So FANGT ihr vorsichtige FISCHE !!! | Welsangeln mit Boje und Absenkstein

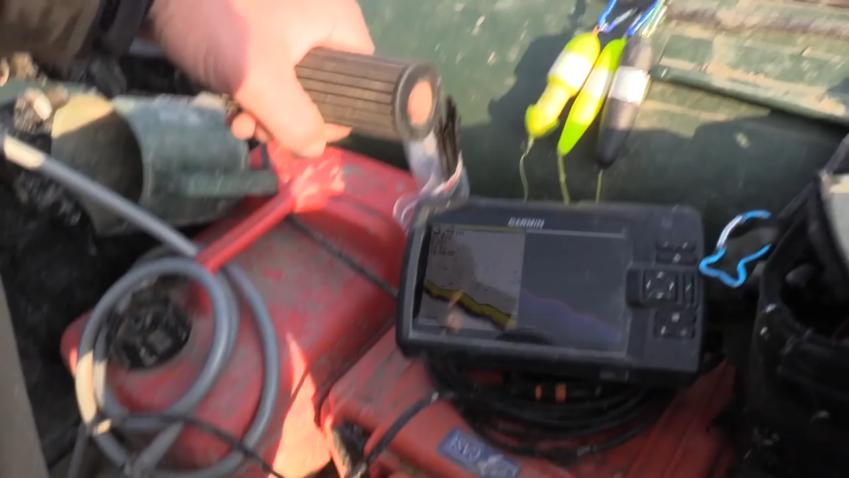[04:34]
Wir befinden uns jetzt gerade im tiefen Bereich und fahren jetzt mal langsam diese Kante hoch.
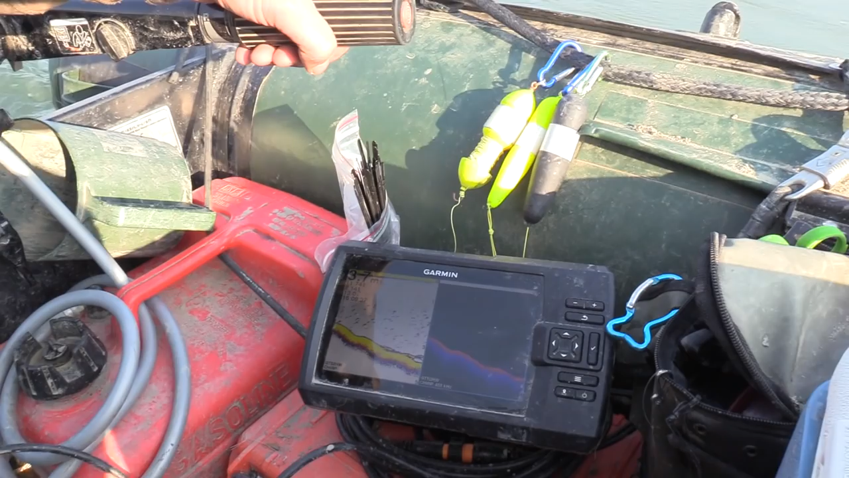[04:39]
Und dann seht ihr am besten, was ich meine. Wir haben hier eine Wassertiefe von 4 Metern.
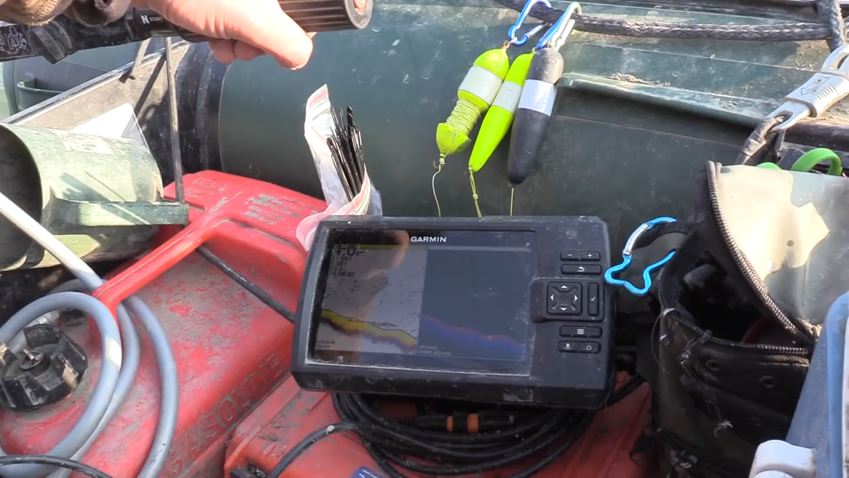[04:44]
Jetzt geht es langsam hoch.
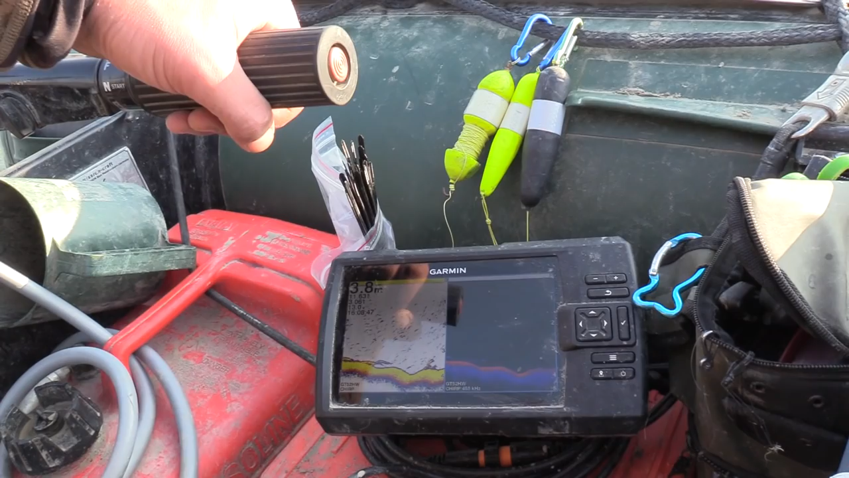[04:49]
Steigt immer weiter an.
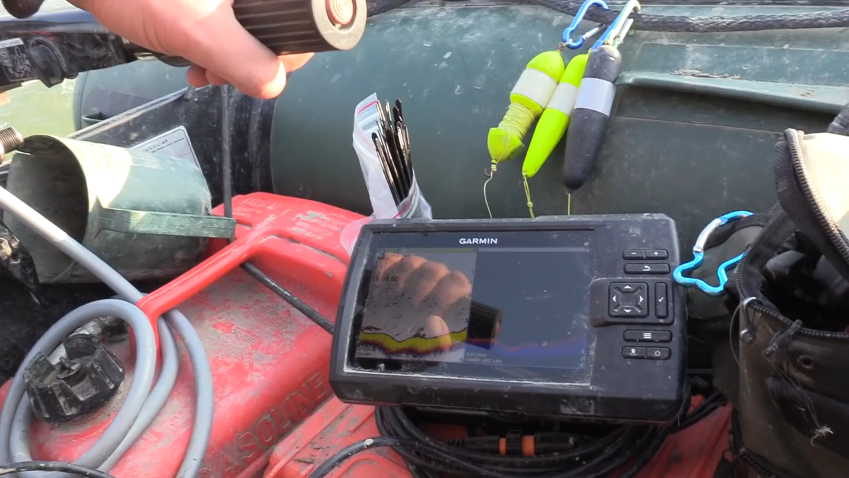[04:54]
Steigt immer weiter an. steigt immer weiter an.
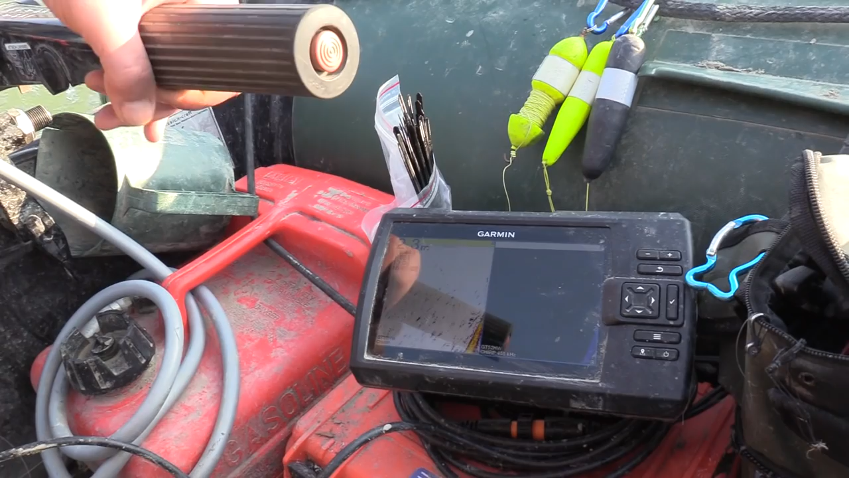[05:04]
Und jetzt geht eine Wand hoch. Von 4 Meter langsam ansteigend auf 1 Meter.
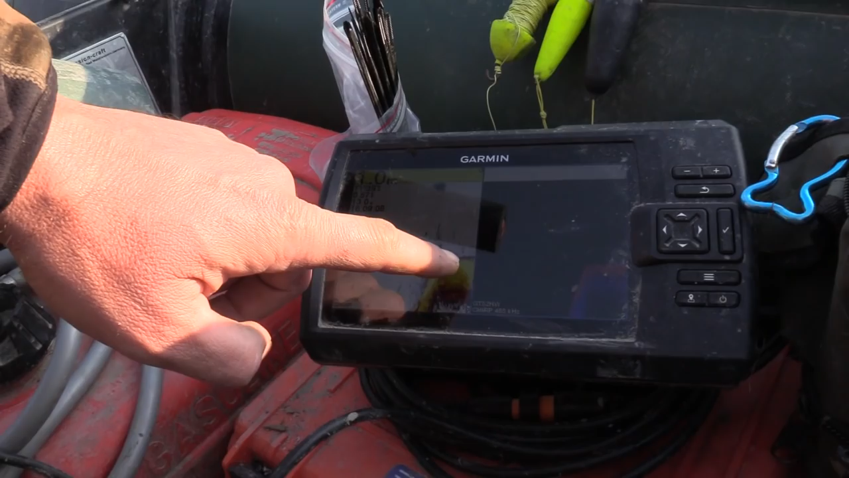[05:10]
Das ist diese Abrisskante.
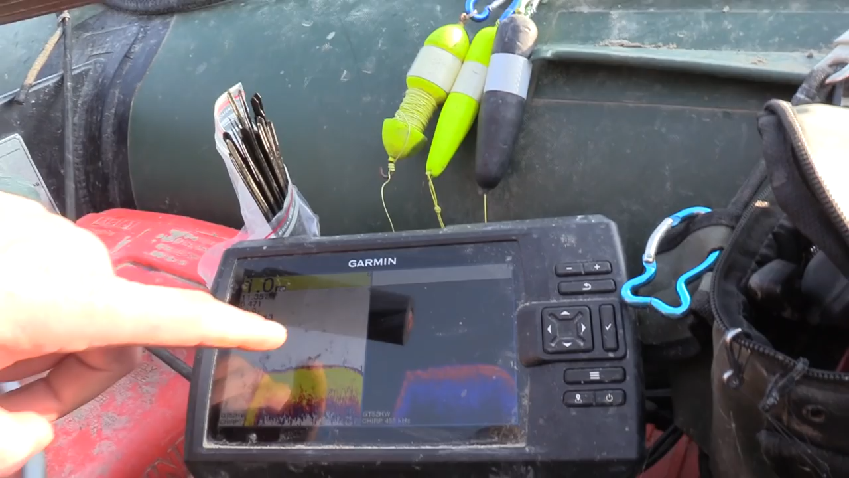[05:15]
Und auf diese Kante obendrauf habe ich jetzt Umlenkbojen gesetzt.
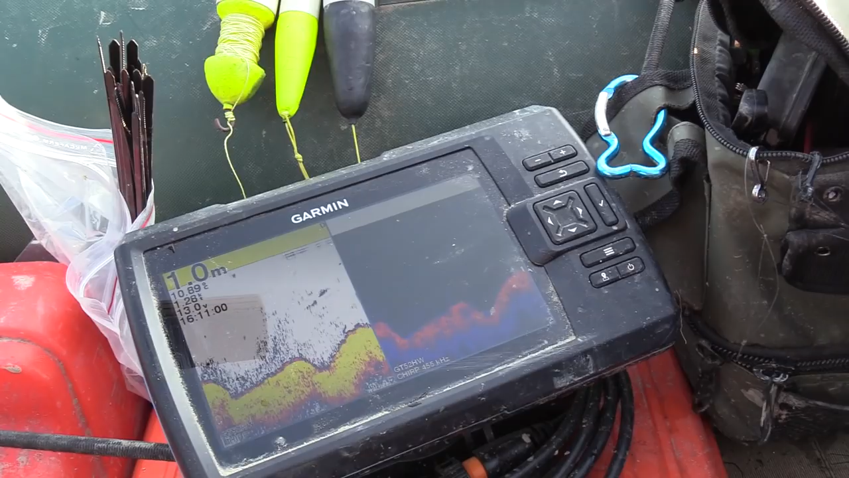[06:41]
On screen: depth 1.0 m
Ich habe sie ziemlich weit hoch auf den Abriss gesetzt, um unauffällig zu sein. Und jetzt fällt es ab. Seht ihr, wie das runtergeht? Und was da Futterfisch hinten dran steht? Hier vorne. Und diese Bereiche hier, hier wird der Waller herkommen zum Fressen.
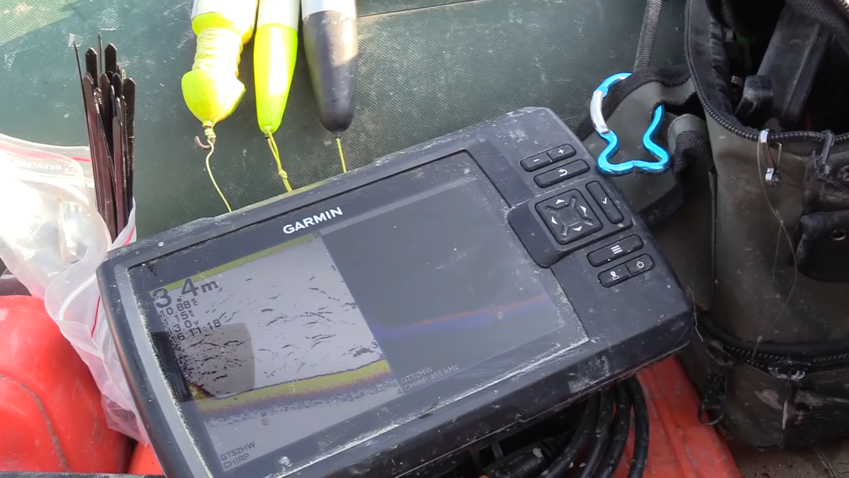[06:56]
On screen: depth 3.4 m
Und plötzlich haben wir auch ganz beruhigtes Wasser, gar nicht mehr so viel Strömung.
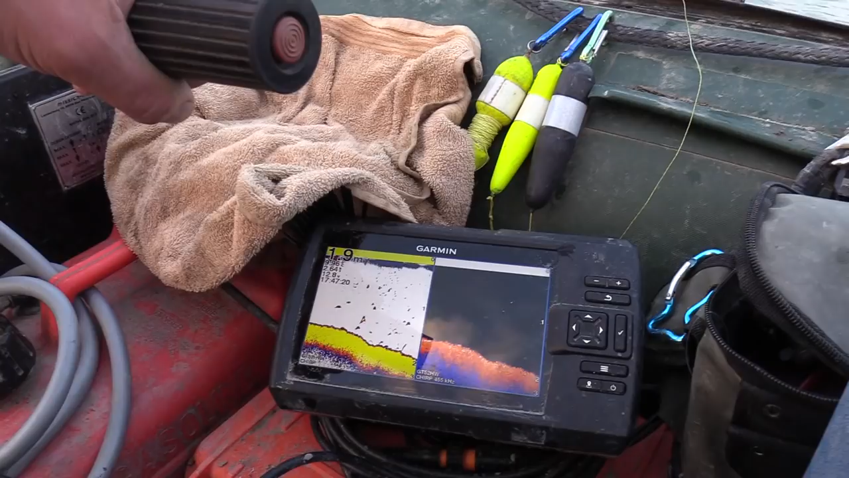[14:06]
Hier geht es jetzt langsam runter und bei 2,5 Meter Wassertiefe